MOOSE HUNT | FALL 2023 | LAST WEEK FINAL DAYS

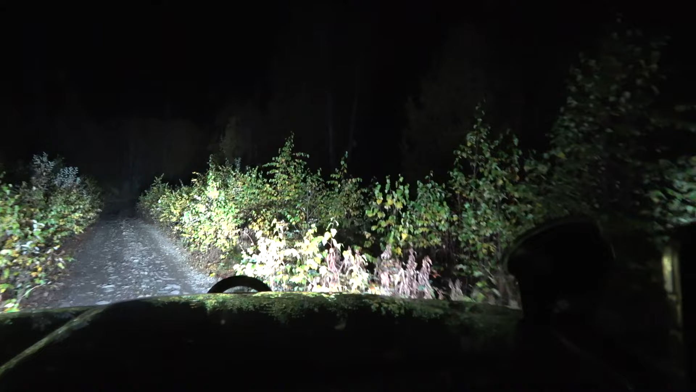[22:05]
Don't be afraid of the dark, or else don't come out here, guys. It's pitch black out here. Kind of spooky, but nothing crazy. Current time is 7:15 a.m. We got a little bit more light now. You can see behind me. A little bit more light. I can see about maybe 25 yards into the wilderness, but that's about it.